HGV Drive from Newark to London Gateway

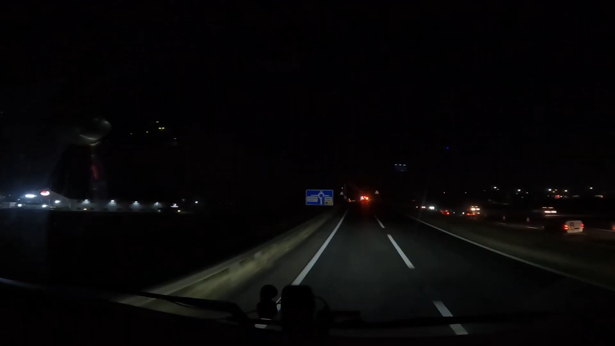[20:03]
Oh, we're just at Gloos. It took us 24 minutes. So it's not that bad. It's not that bad. We're just coming up the slit road. I've had a look. I can see it. You can obviously see it from the road, the Gloos, when you're coming up the slit road.